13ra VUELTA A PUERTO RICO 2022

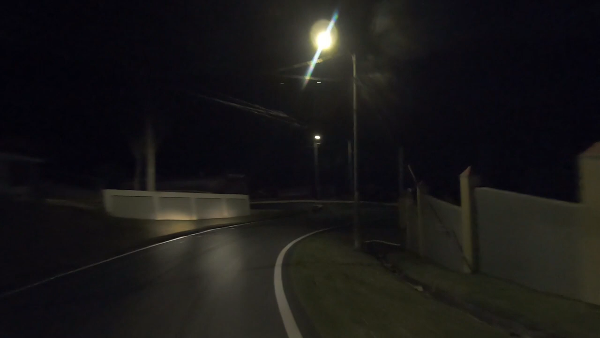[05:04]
Así que cuando lleguemos al sitio seguimos filmando.
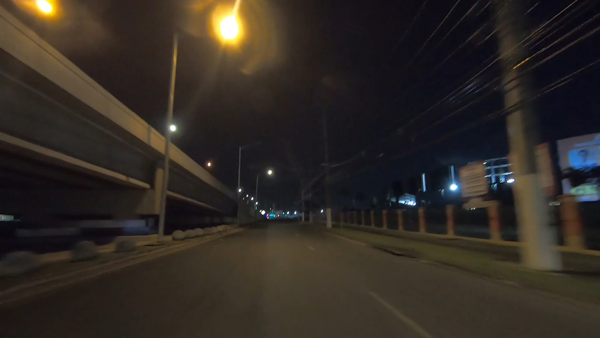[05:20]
Bueno, ya estamos aquí en la 65 Infantería para llegar a Carolina Shopping Court
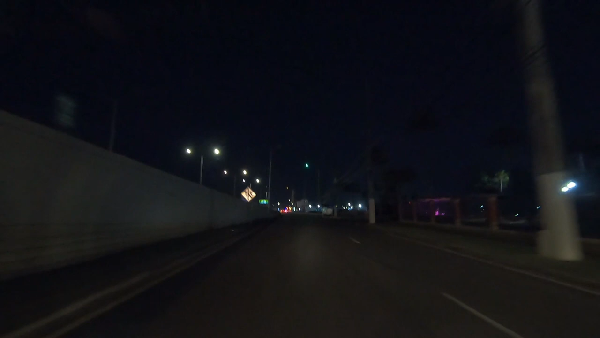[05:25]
a la reunión